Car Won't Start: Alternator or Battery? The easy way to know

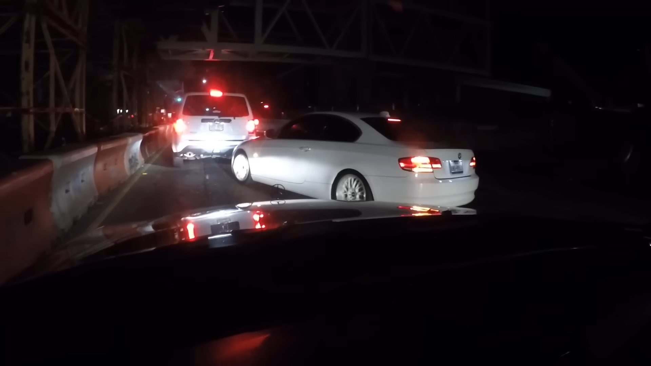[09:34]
so this guy comes flying past everybody and decides he's going to come on in here got a number on the back windshield so obviously a race car
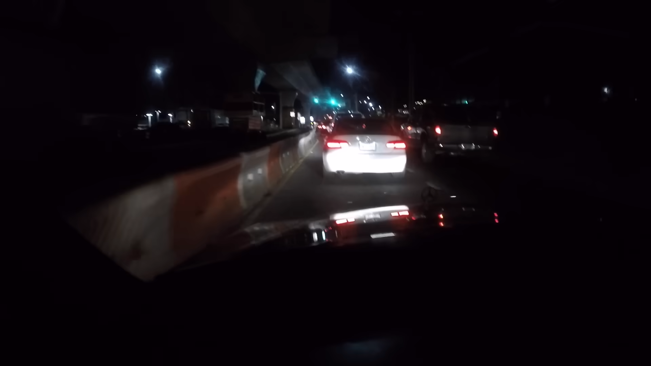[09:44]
and at the same time this chick behind me she's been driving with her headlights off for the past about five miles
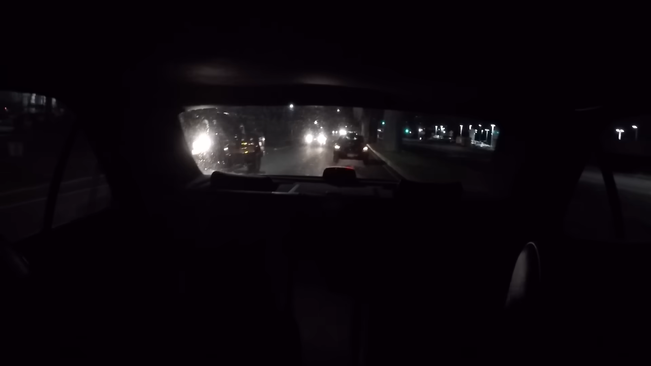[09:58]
still hasn't figured it out hey she figured out where her blinker is
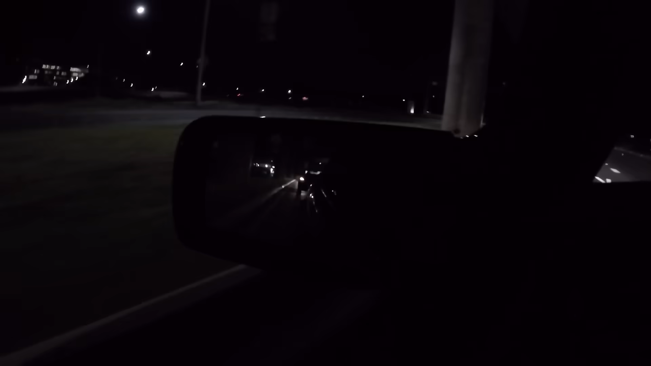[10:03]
and it's not like these roads are lit either it's pitch black out here and here she comes